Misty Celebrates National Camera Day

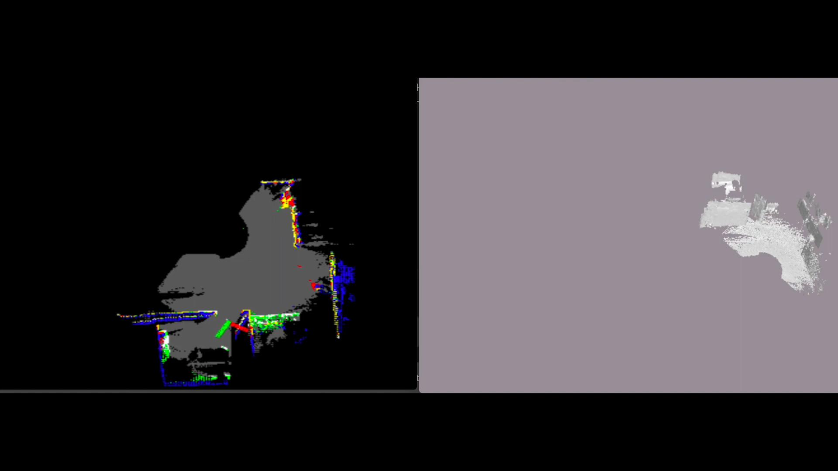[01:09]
The near IR cameras and the wide field of view cameras are used for mapping so that Misty knows where she is.